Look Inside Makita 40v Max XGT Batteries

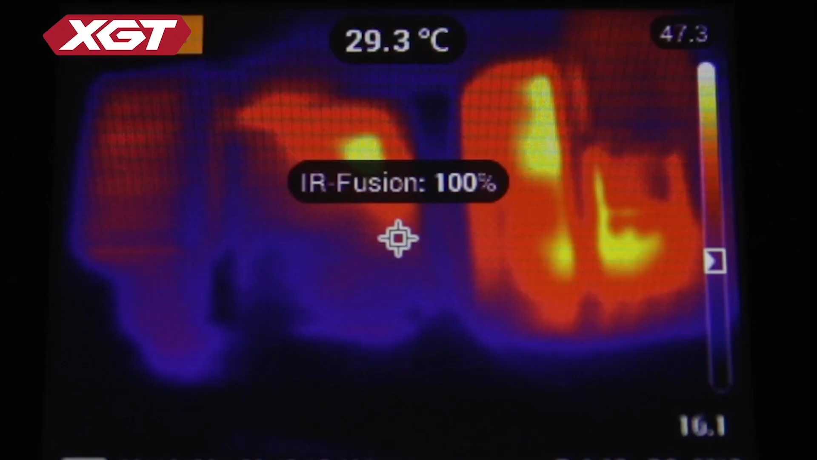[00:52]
On screen: spot 29.3°C
We're 30 minutes into a charge here,
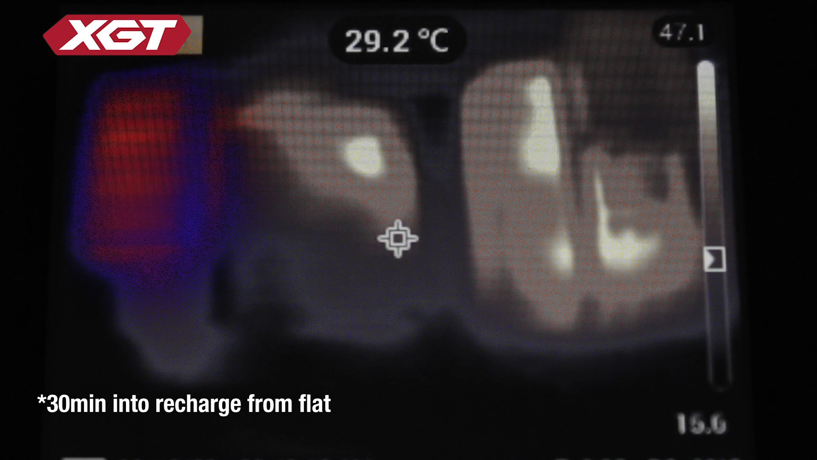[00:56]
On screen: spot 29.2°C
and the 40V 4Ah battery on the left is recharging cooler than the 18V 6Ah battery on the right.
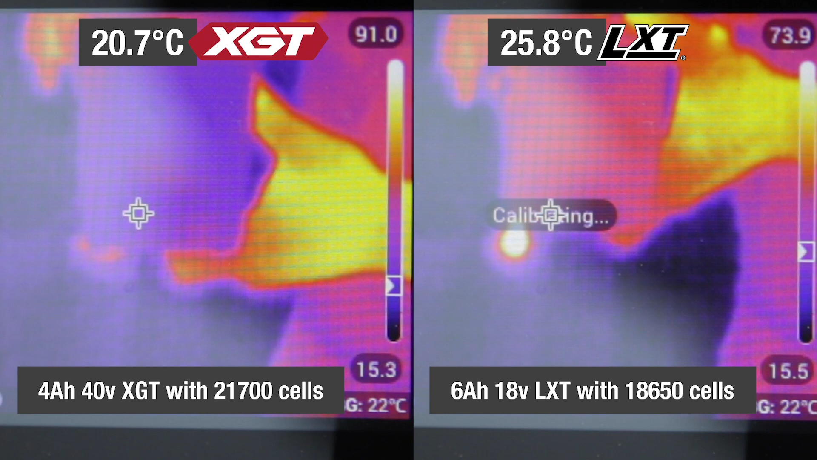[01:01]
And again on the left, the XGT 40V battery is under the same load as the LXT on the right, but it's running 20% cooler.